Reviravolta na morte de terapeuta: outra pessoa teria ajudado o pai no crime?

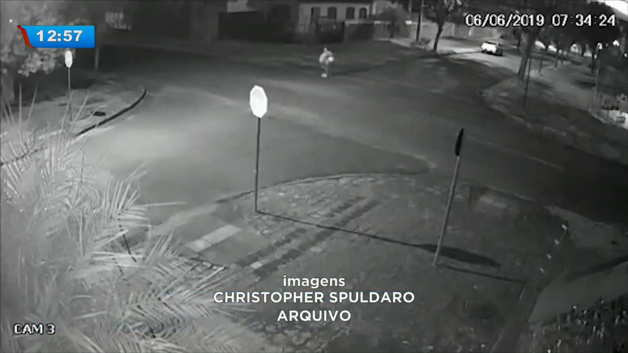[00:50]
O registro de uma câmera de segurança mostra uma mulher atravessando a rua. Apesar da distância da câmera, é possível perceber que ela carrega bolsas e uma peça de roupa nas mãos. Para a polícia, a pessoa mostrada na cena pode ter envolvimento no assassinato de Aline Nadoni.
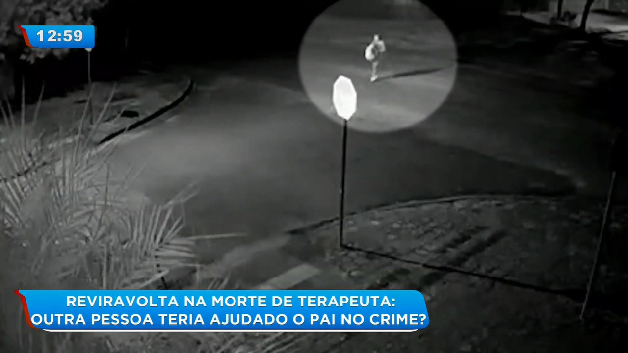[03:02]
Seria a mulher que aparece no registro da câmera de segurança, que mostramos no início da reportagem? A mulher que aparece na imagem vem na calçada daquela direção ali.